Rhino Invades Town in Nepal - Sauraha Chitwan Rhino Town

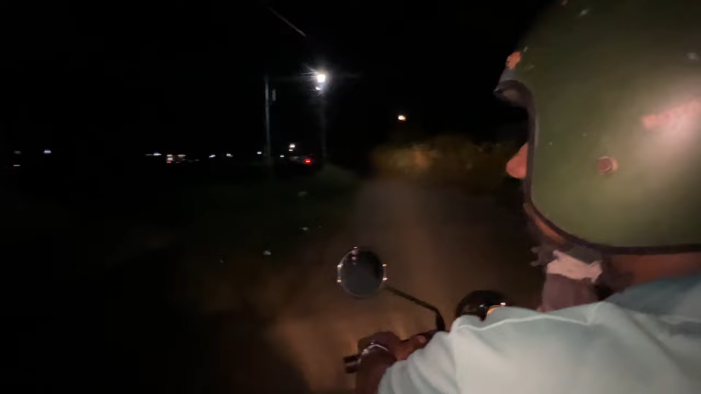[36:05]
I see a lot of people, maybe the rhino is here.
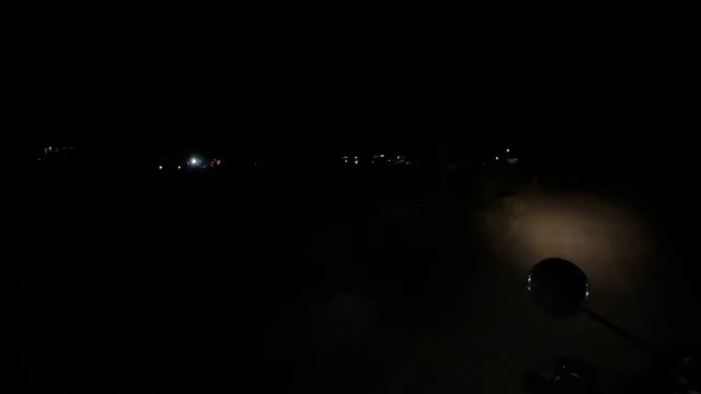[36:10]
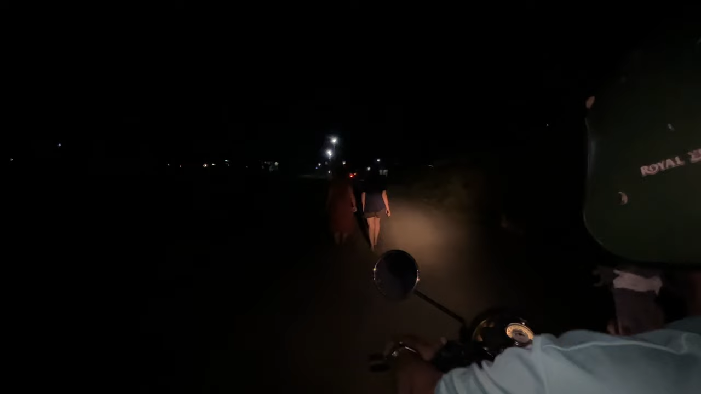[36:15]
See it? Oh, there he is.
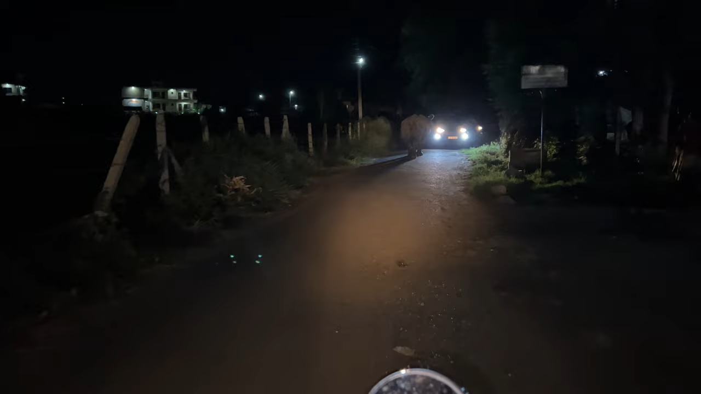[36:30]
There he is. There's some people from the town. Can I get off the bike? It's okay.